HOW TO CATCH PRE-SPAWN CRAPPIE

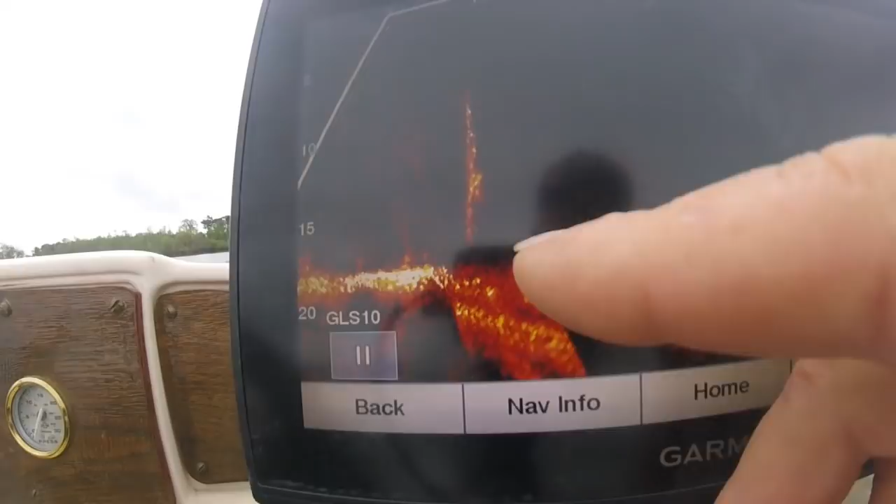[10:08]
this is about 18 foot of water, but notice, I see some crappie hanging real tight to that tree in the 10,
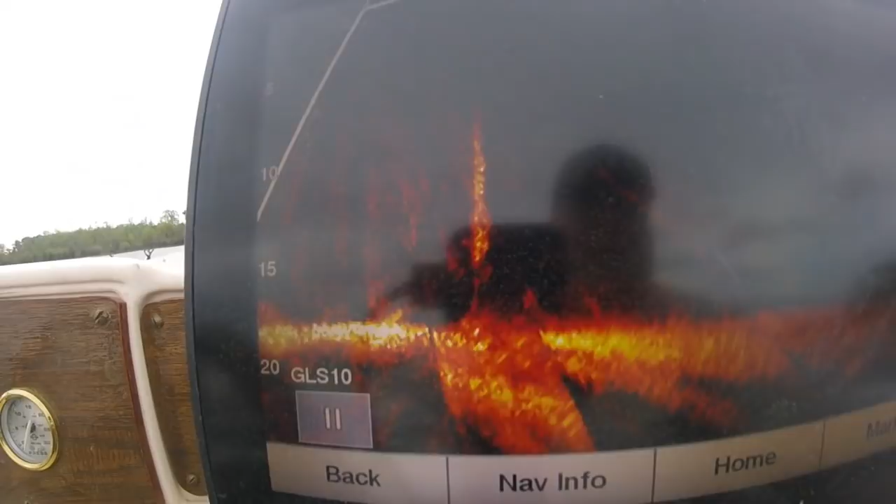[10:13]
about 11 or 12 foot range right there.
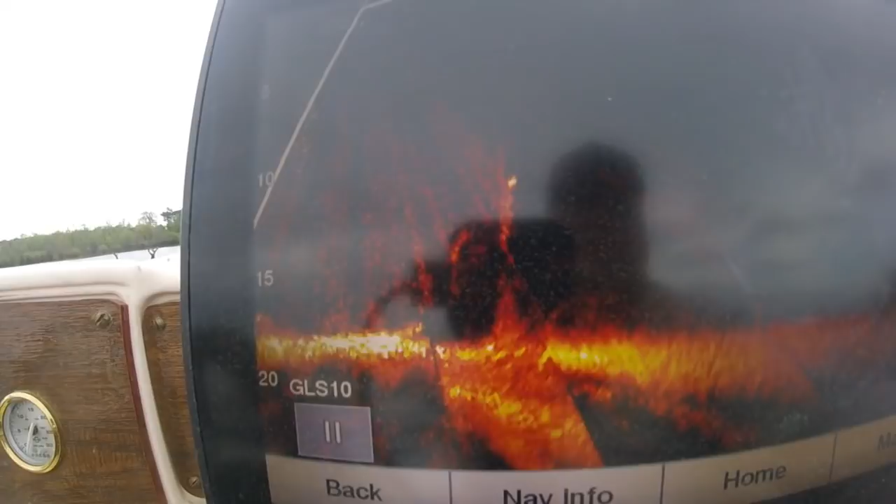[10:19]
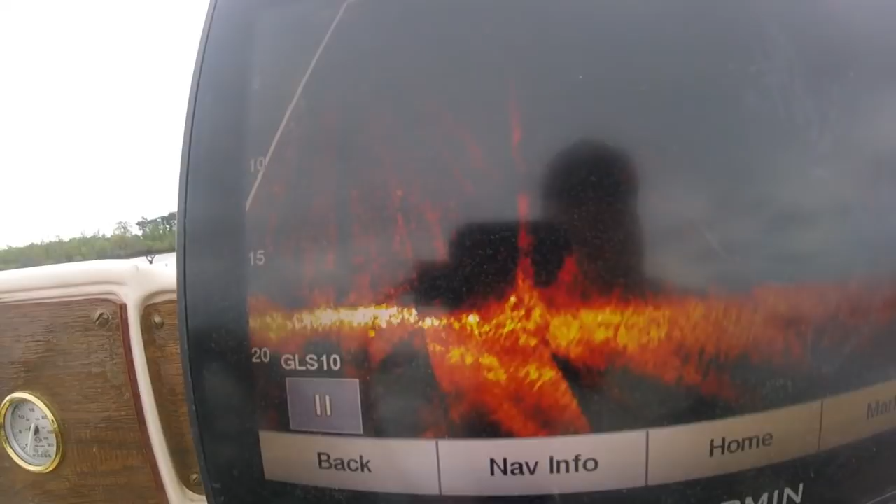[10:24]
Let me see if I can adjust this a little bit more, and the boat's kind of moving around, I'm out here in the wind, but I know those are crappie.
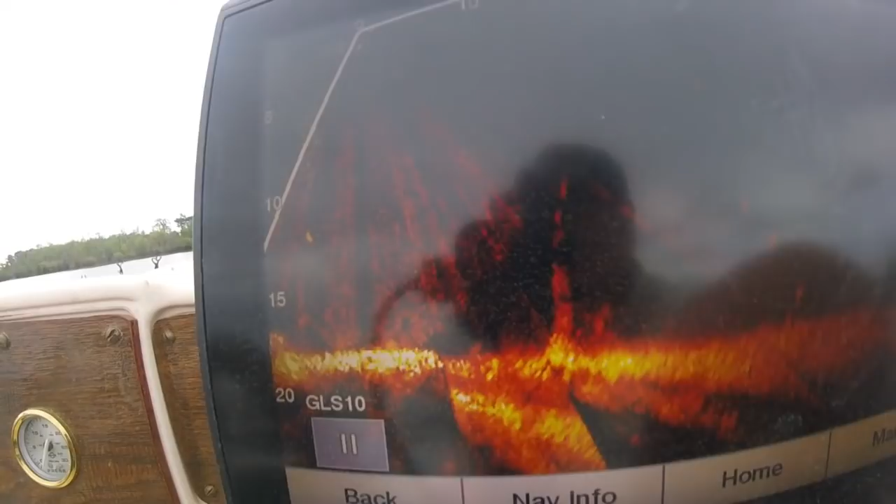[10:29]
Not a lot of them, but I'm going to see if I can't catch them.
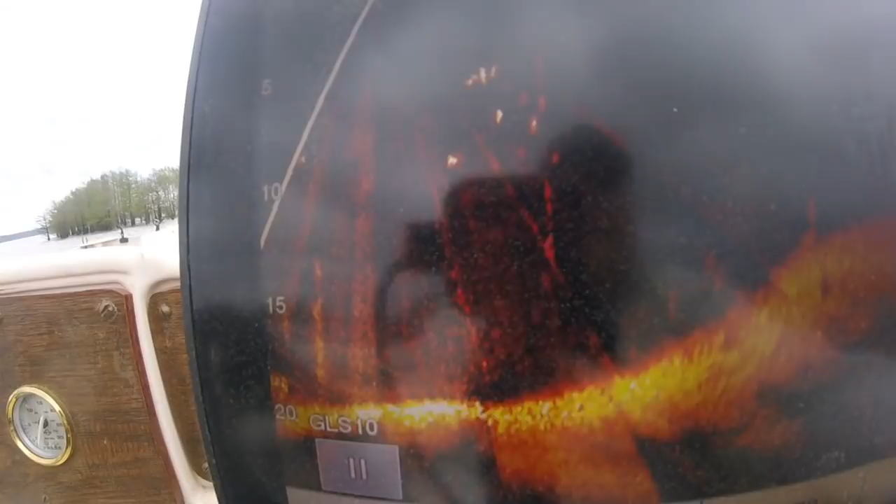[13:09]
Now, look, this is right, here's the land going up and right over there is where they're going to spawn.
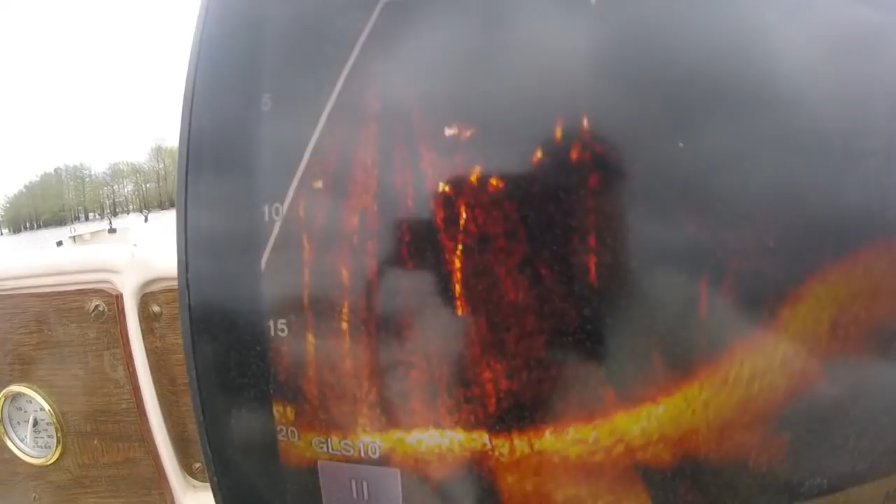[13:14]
But right now, they're holding out.
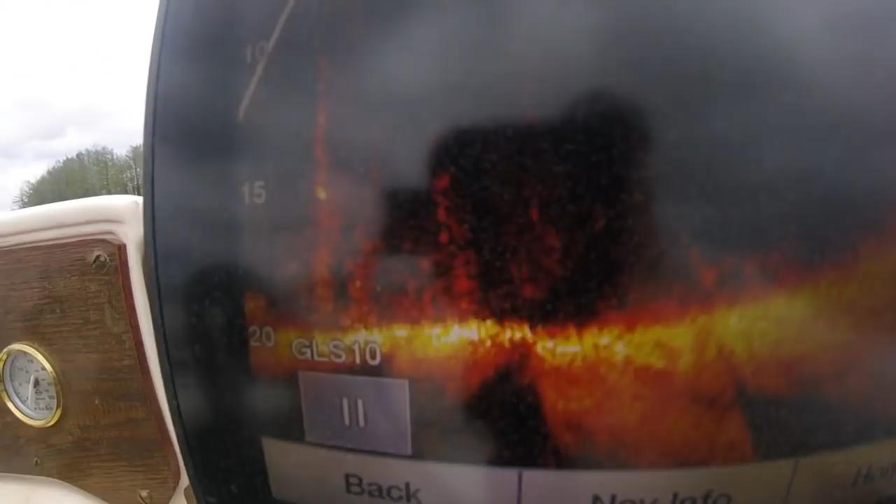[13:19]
You can see them right here, they're right underneath me. Look at all these croppies. They're in about eight to ten feet of water. Those are all big females.
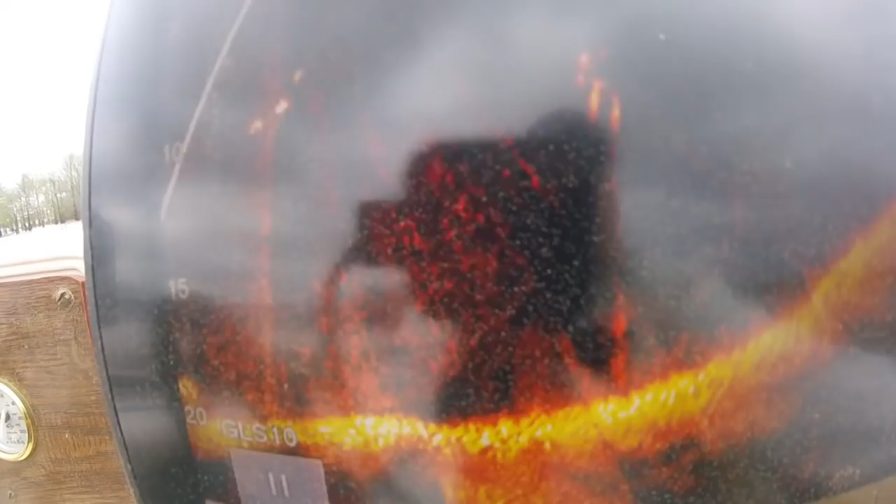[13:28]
I'm going to set up on them and see if I can't catch some. But you see the land going up here, and that's what you're looking at right over there. That right over there is about 150 to 200 yards away. No more. Maybe 150.
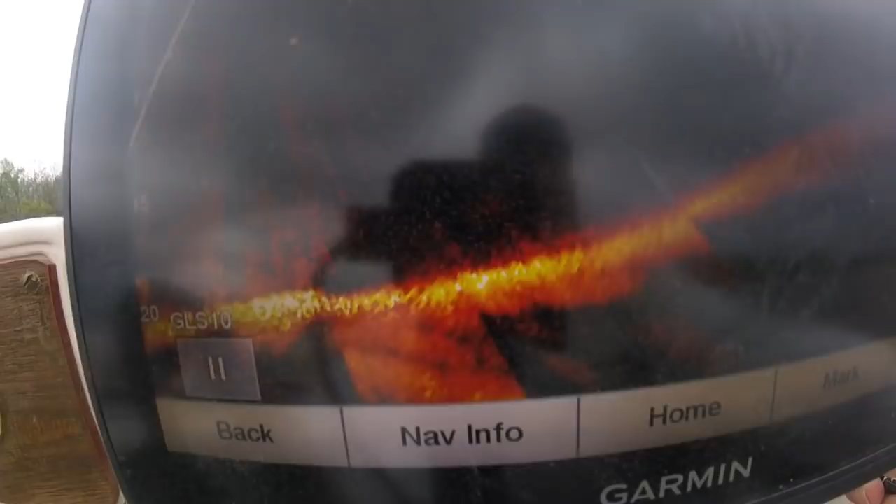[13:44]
And look, there they are right there. I'm trying to move the camera around. Look at them. There they are balled up on that tree.
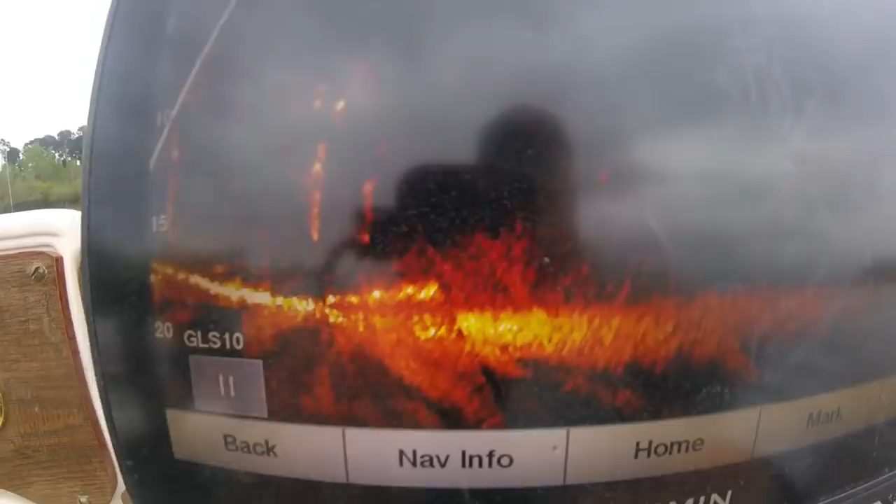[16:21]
big crappie and those fish i just caught were on that tree right there so you see them right there now that they were there there's 10 foot marsh some of them are only up here about six seven feet deep
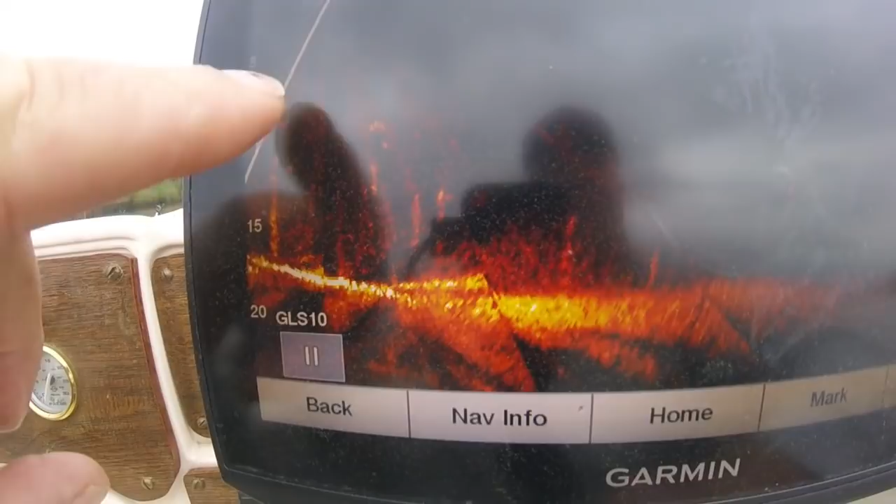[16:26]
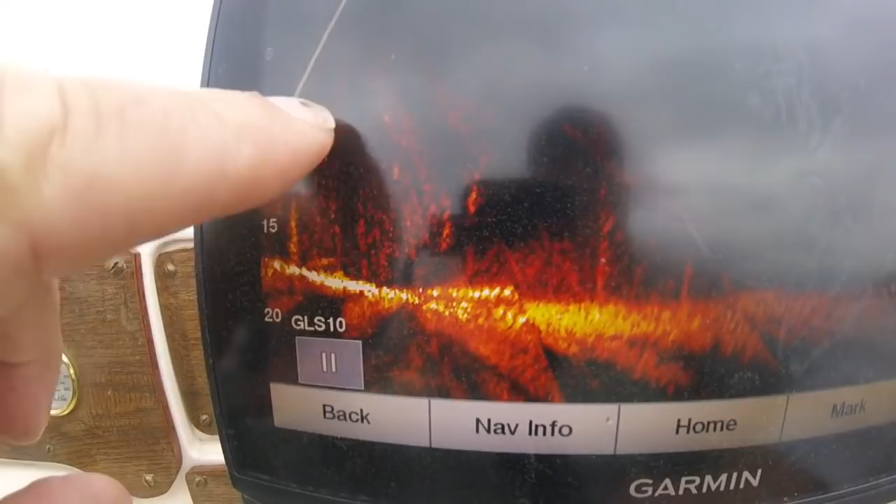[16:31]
that in there is about eight feet deep that these two here are big crappie they're just kind of swimming around what are they doing they're getting ready they're getting ready to go to the bank